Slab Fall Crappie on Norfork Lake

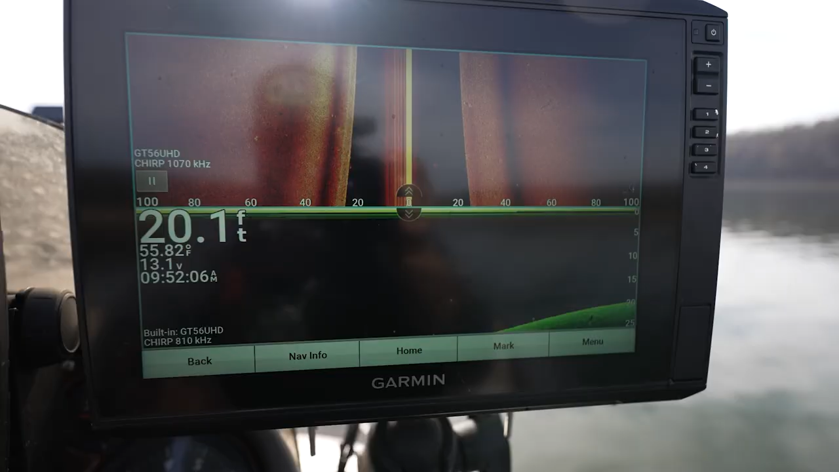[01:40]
On screen: depth 20.1 ft, water 55.82°F
of a flat top area that we're at right now I've got it set out a hundred feet and so when we're going down through here I'm seeing
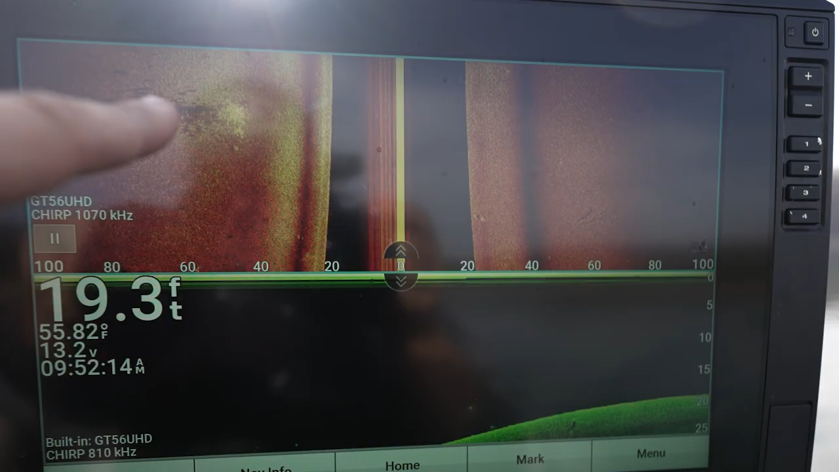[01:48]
On screen: depth 19.3 ft, water 55.82°F
all the way out a
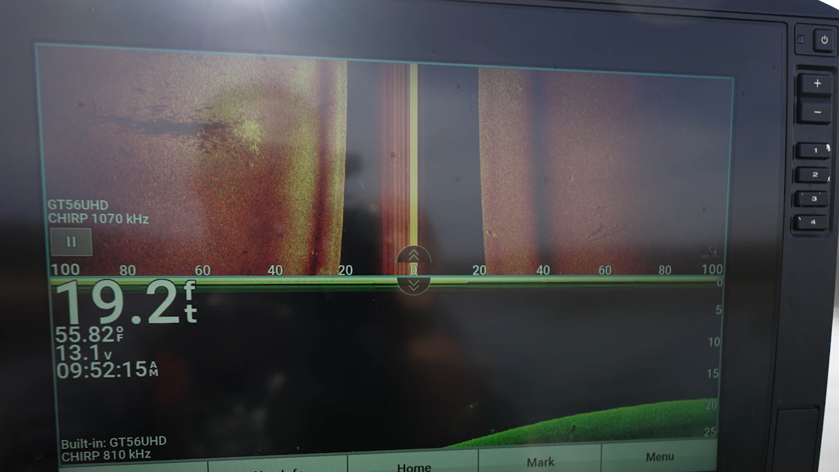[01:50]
On screen: depth 19.2 ft, water 55.82°F
hundred feet both sides and then I'm looking for brush in these areas pulling around maybe I sometimes I
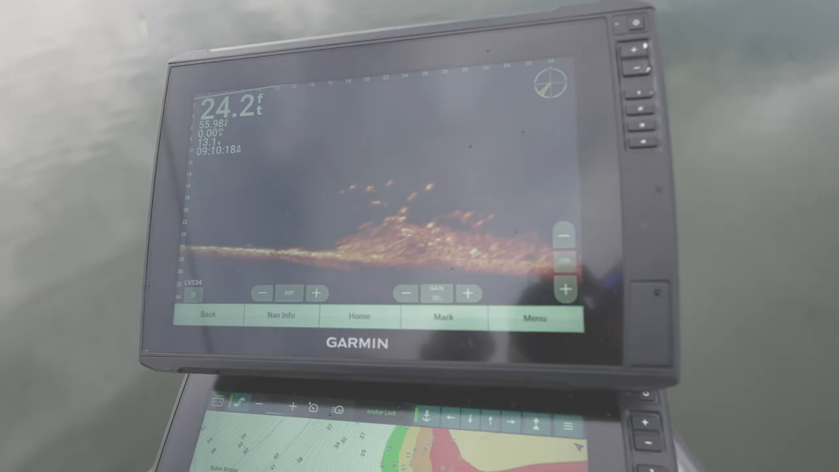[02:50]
guys you can see that we have found a pile of fish here we're going to cast in there and see if we can get one to bite
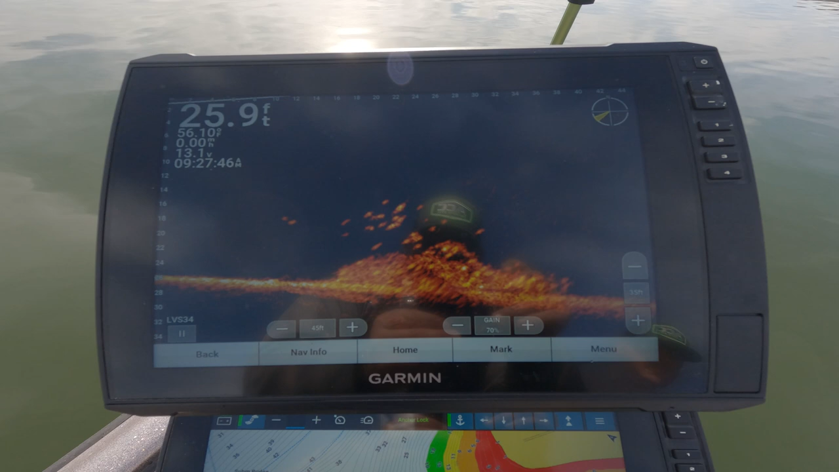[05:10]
On screen: depth 25.9 ft
here here comes one keep coming boom
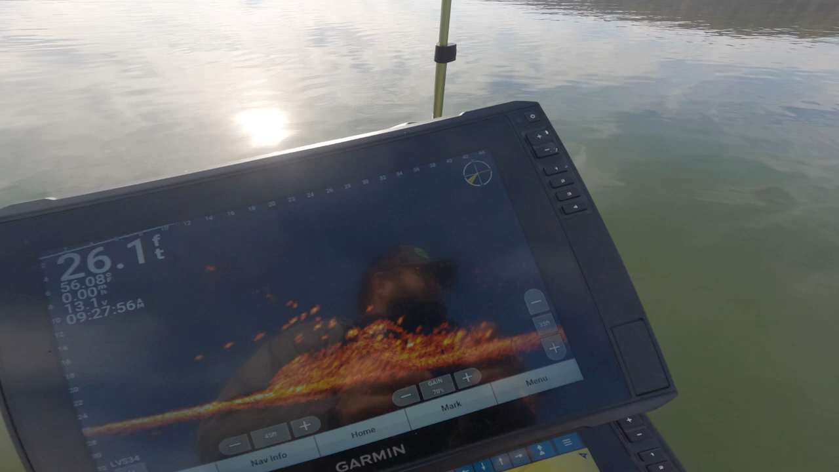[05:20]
On screen: depth 26.1 ft
seen him guiding boys come up there of course justin would catch the dinks